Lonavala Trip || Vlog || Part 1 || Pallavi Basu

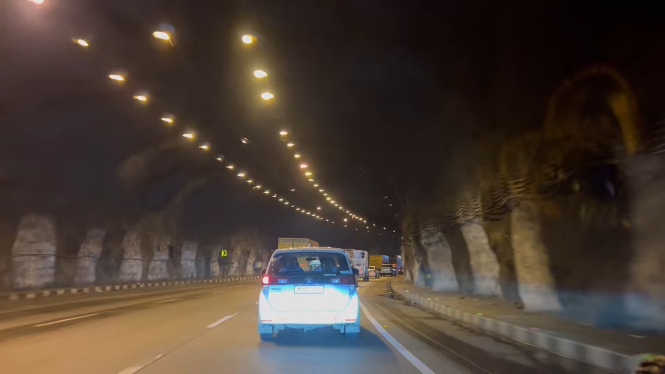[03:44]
प्यारी सजी हुई है और हम जा रहे हैं बिल्कुल अराम से बिल्कुल अलगी स्पीड में